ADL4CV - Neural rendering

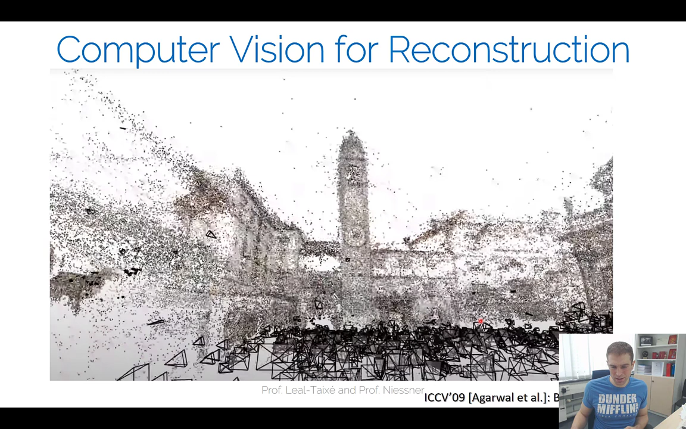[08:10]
And you can already see, well, you get the structure. You see here all these frustum at the bottom. They're visualizing where the original images came from. You get a rough intuition what the 3D stuff looks like. But it doesn't look nearly as good as if you hired like a couple of hundred artists like in a video game, right? Or in a movie. So that's still a challenge.